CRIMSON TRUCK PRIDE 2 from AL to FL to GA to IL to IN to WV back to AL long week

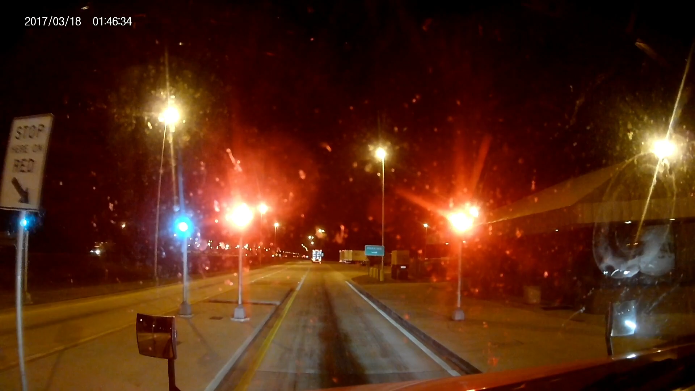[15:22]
So we got the green light. Of course, we knew we were gonna get the green light unless they wanted to pull us to the side and check our paperwork and stuff.
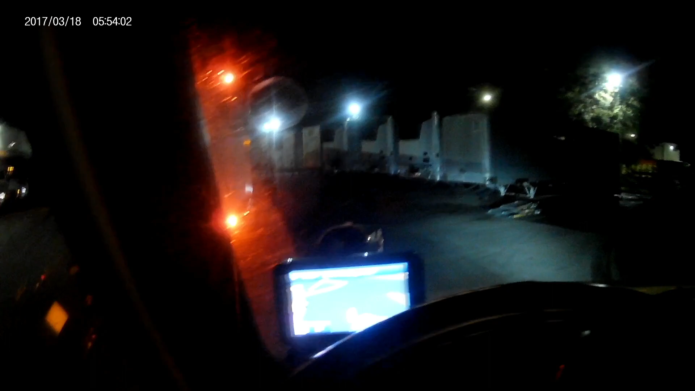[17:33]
Made it here to McLean's, but as y'all can see, it's a doggone mess out here. All these trucks, everybody got the same appointment, which is really ridiculous.